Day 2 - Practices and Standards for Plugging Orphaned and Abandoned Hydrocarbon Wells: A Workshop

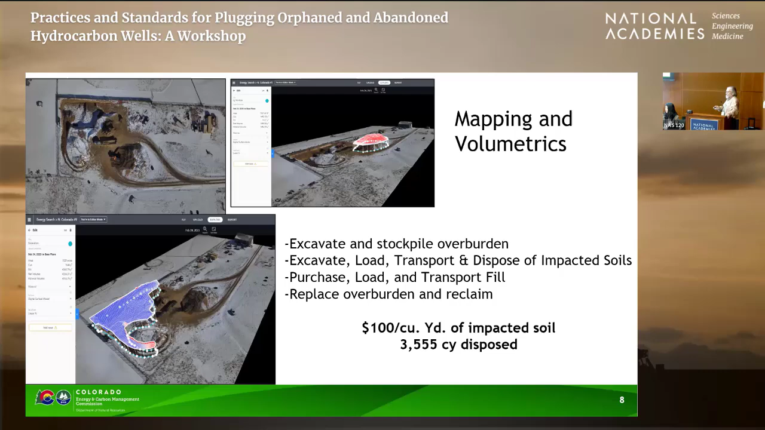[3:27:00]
It's very expensive. I'm going to be talking to Ron from Parsons about some of these reclamation processes he has as soon as I get home. This is after the remediation.
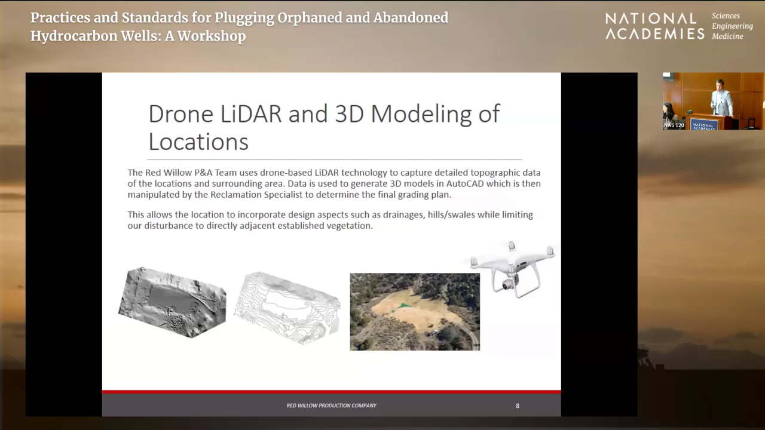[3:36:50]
to generate a 3D model of the location. And so, what we do is we basically generate a hillshade model, which is on the left there. Run it into a contour line generation software. And then I've got a better picture here. Yeah, let me – sorry, I'll back up. So, we take photos, which is on the left there. This is a location before we've done anything on it. You can still see the equipment on site. The right is the generated 3D model. And what we're looking at is to the top left, so it would be the northwest, there's a hill.